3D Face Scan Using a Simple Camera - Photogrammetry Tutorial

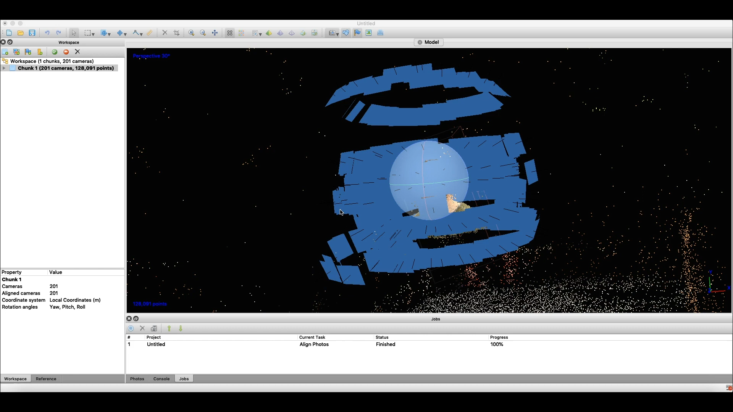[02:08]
So now that the scan is done, it's you can see the face
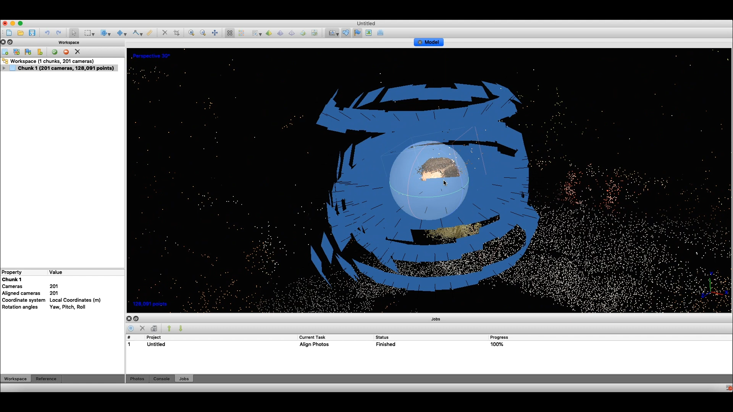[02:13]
here and all of these points are small snapshots.
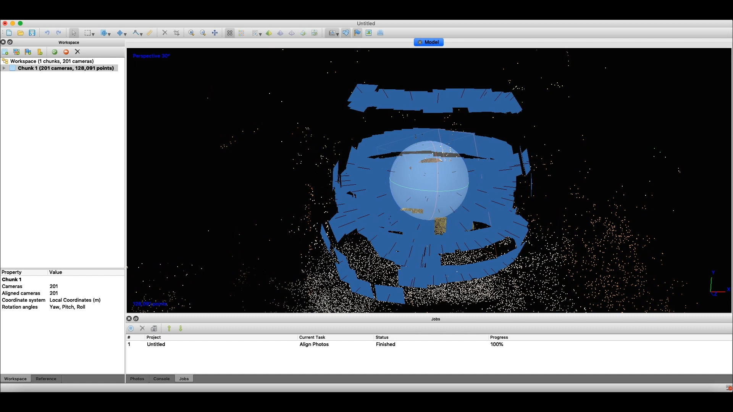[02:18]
And inside here you can see the face.
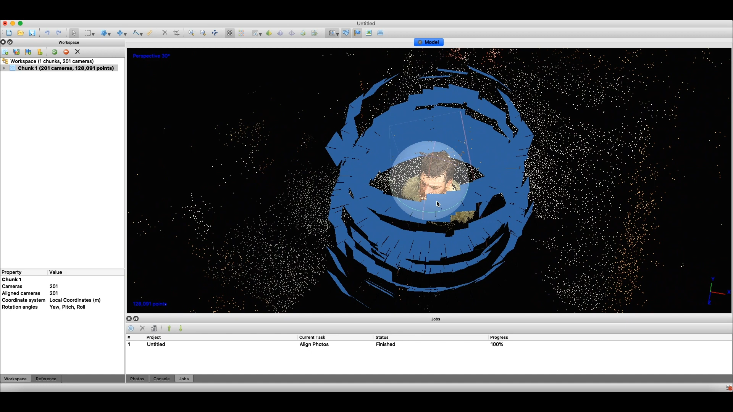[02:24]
And you can turn off the camera with this icon here. You can zoom in and you can see all the individual points here.
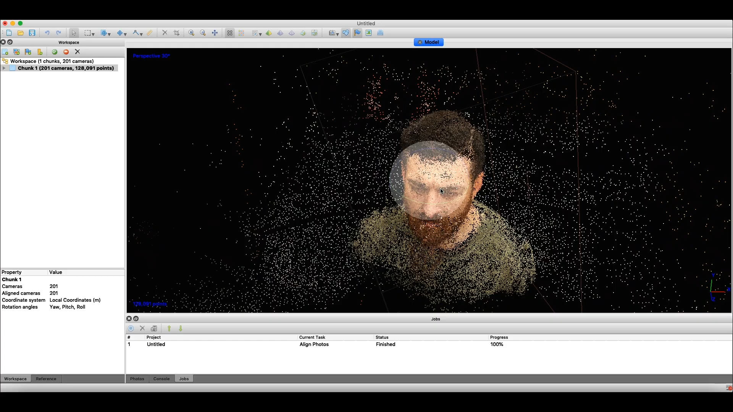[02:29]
So we need to remove all the points that are not in the head or surrounding the head.
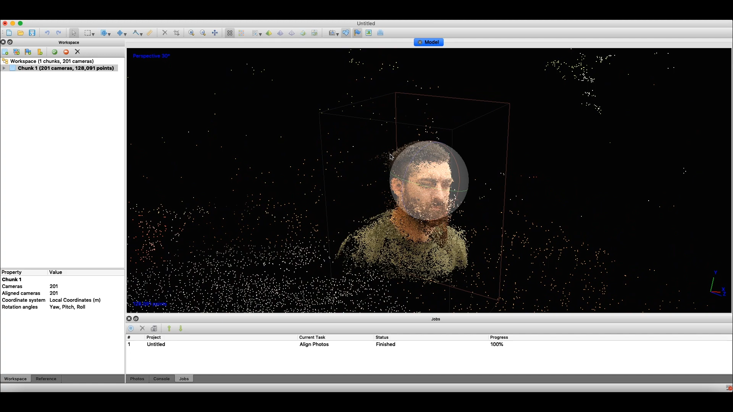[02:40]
And it looks like my beard has grown as well. We need to cut off some of that.
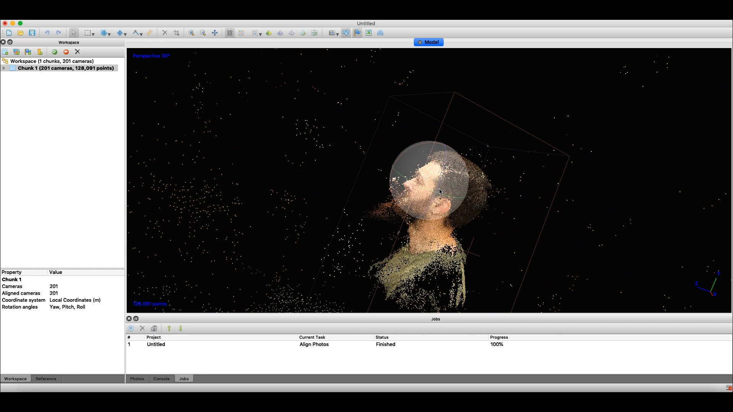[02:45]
And you do this by choosing this free form selection tool.
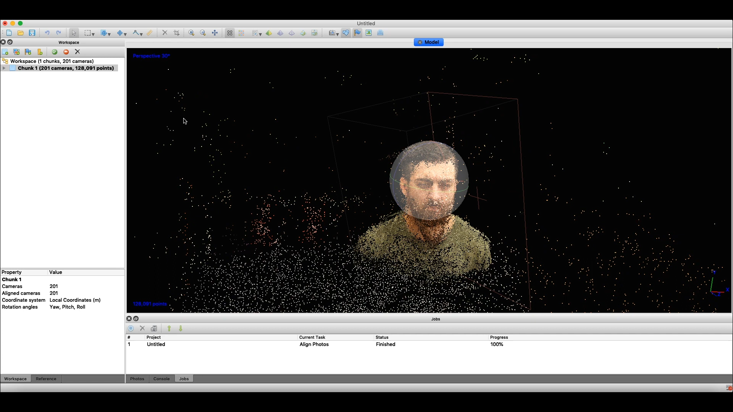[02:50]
And you can just draw a rough shape around this.
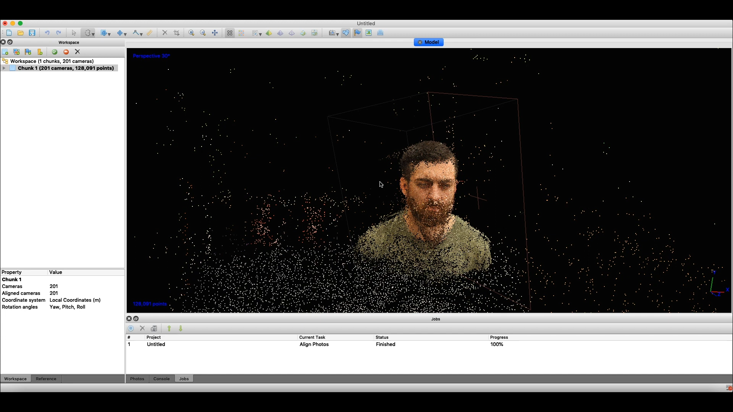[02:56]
The body and the head like this.
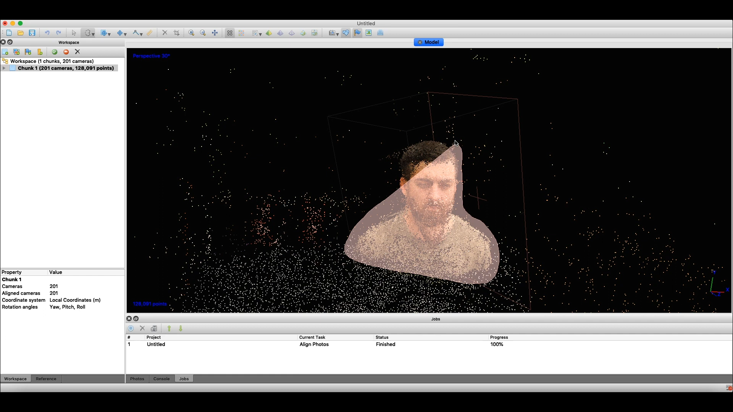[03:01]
And you use this crop tool here.
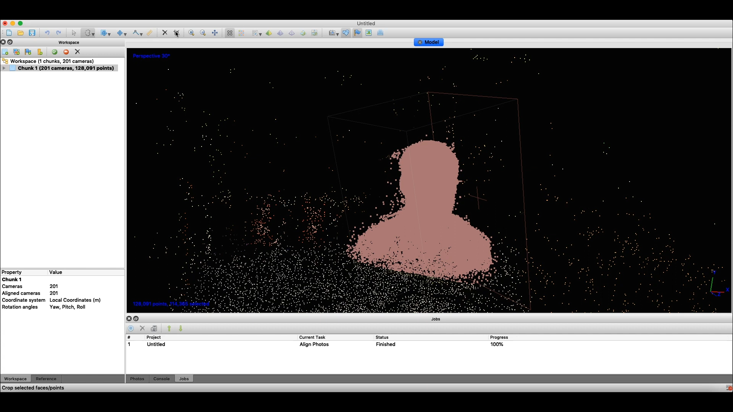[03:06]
And you remove all the other points around the object.
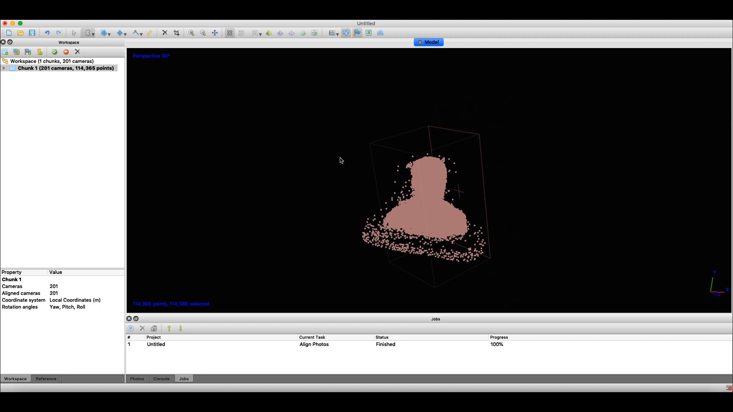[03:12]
Then we want to circle around and remove all those points that were behind it.
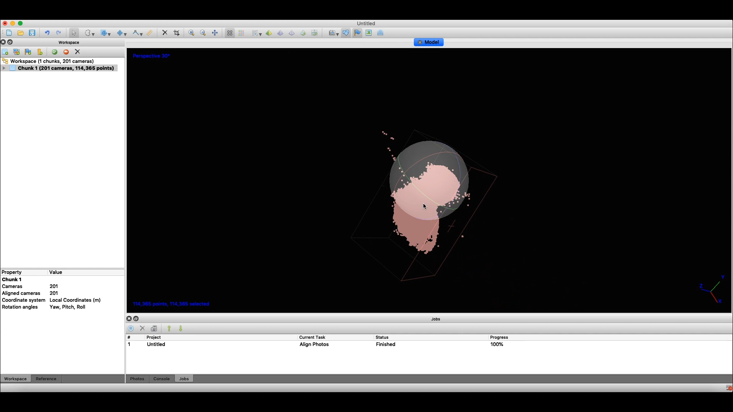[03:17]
So we do like this.
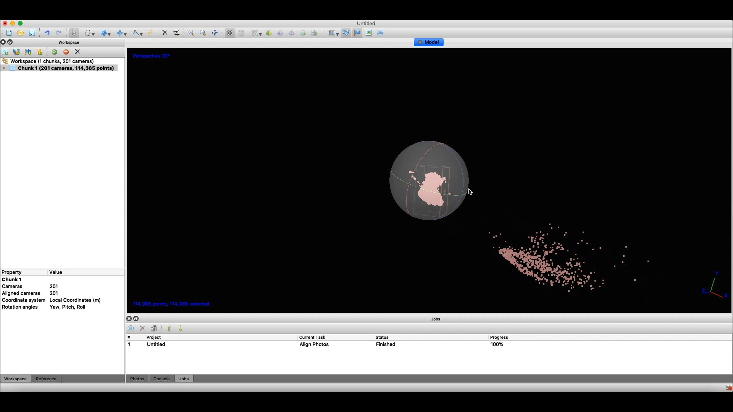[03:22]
No. We draw a circle around this. And instead of the crop tool, we use this erase tool. Now we can zoom in.
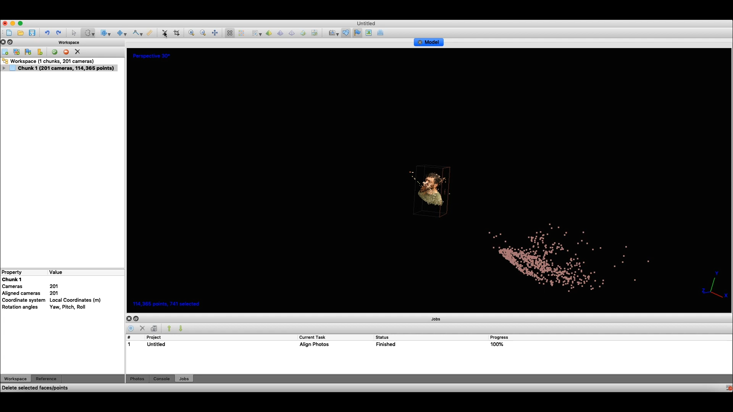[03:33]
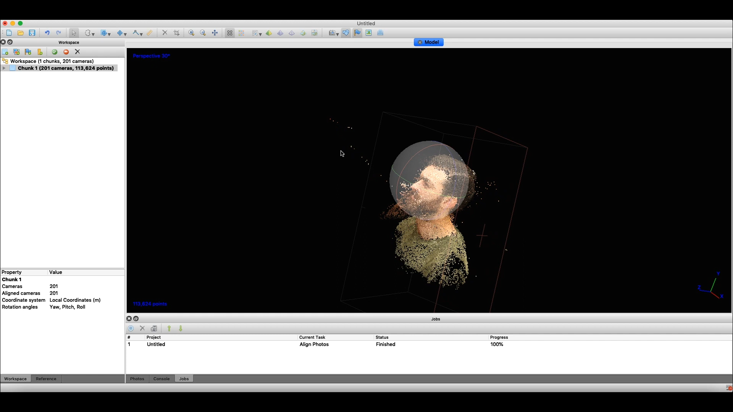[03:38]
And we can remove as many of these surrounding points as possible.
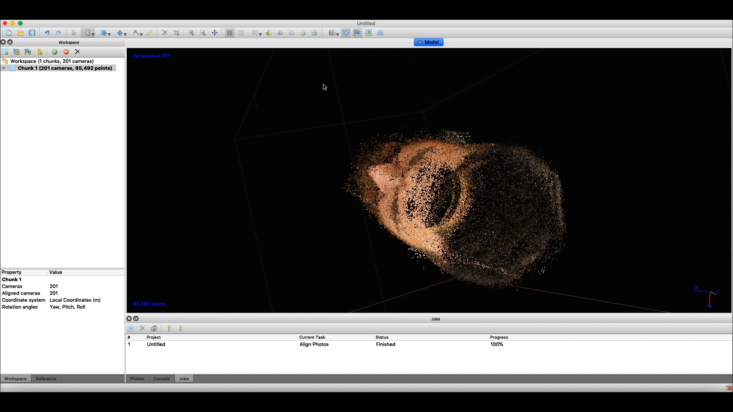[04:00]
I think that looks good enough. So now I'm going to continue with the next step in the workflow. Which is build dense cloud. And I'm not going to go with the ultra high here. And you can definitely go with the high quality option. And in the depth filtering, I'm going to go aggressive.
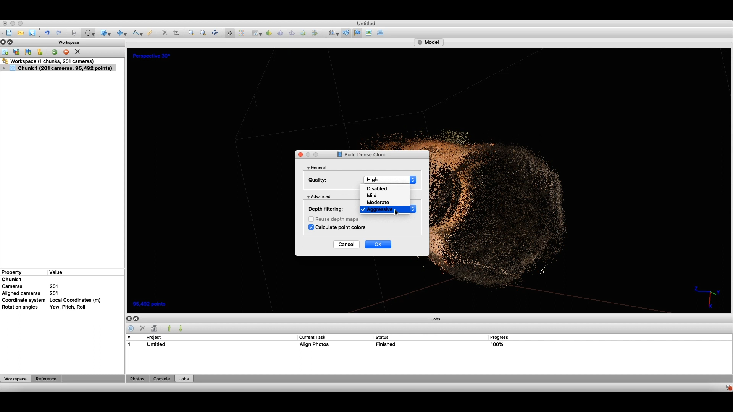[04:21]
OK. And once again, we have to wait for this to work through it. OK. So now that the dense cloud build is done, it's time to go to the workflow once again. And the next part is we're going to build a mesh.
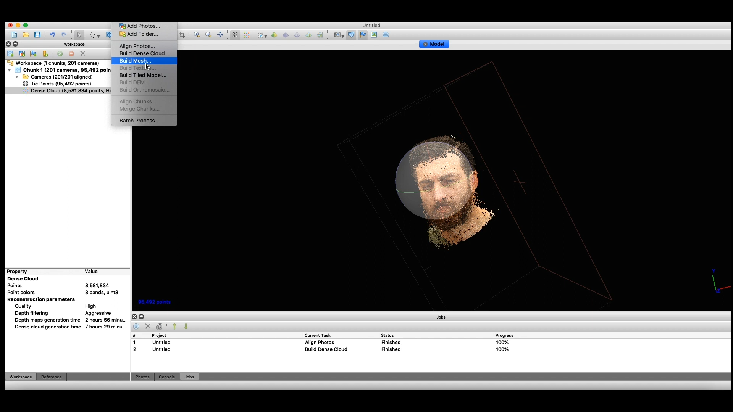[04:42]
But before we do that, we can click here at the dense cloud.
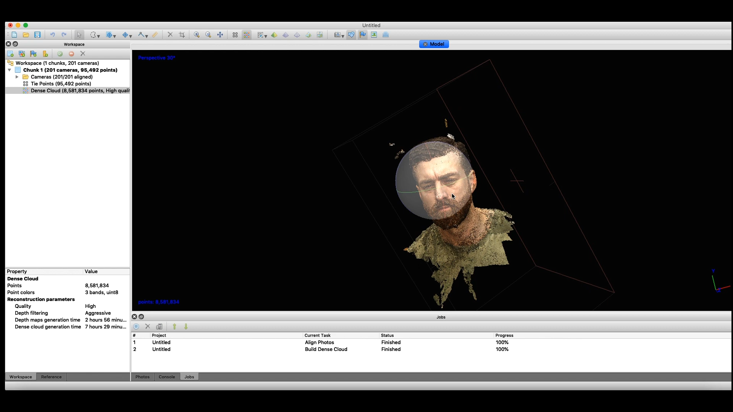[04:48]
And we can actually see the dense cloud image that was created.
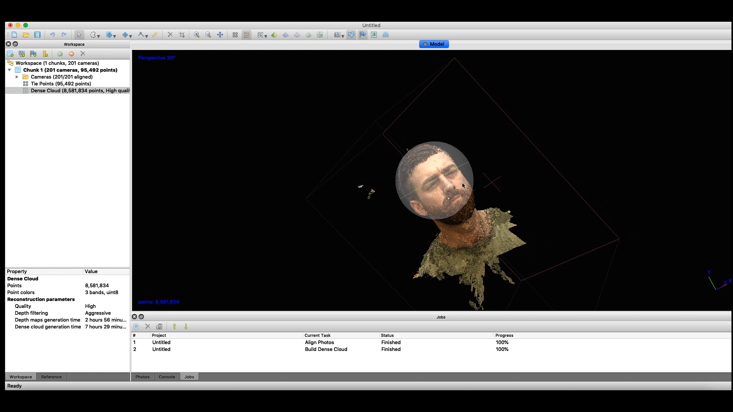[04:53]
And we can see some of the things I missed to delete. And I can do the same thing again.
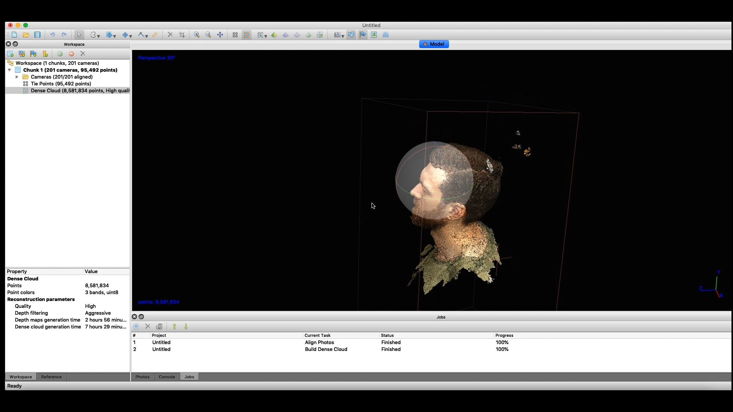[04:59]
Like mark it. And delete it.
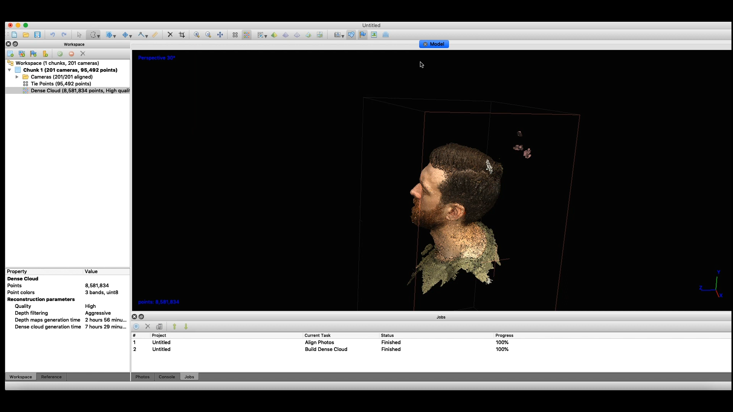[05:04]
Now. It's time to go to the workflow. And click build mesh.
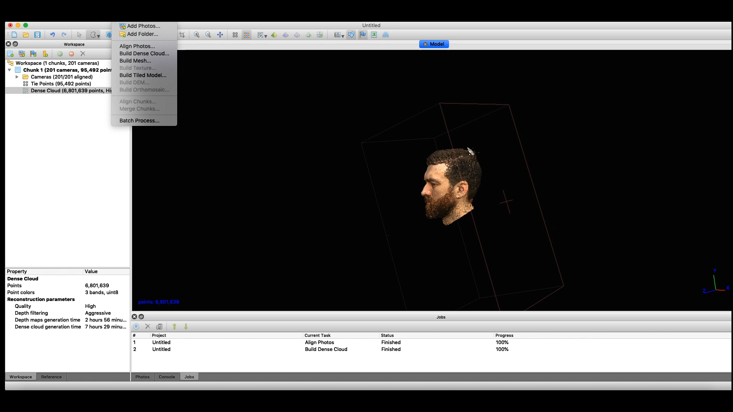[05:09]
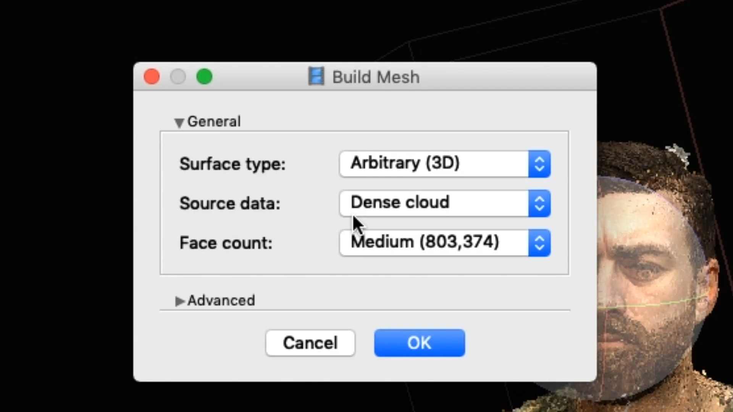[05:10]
Surface type. I'm going to choose arbitrary. The dense cloud.
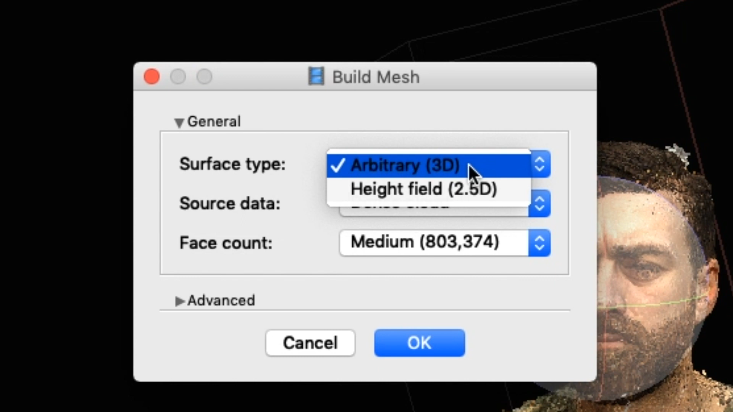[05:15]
And the face count I've set to medium. So once the build mesh is done, we have our final image. Now you actually have a 3D model.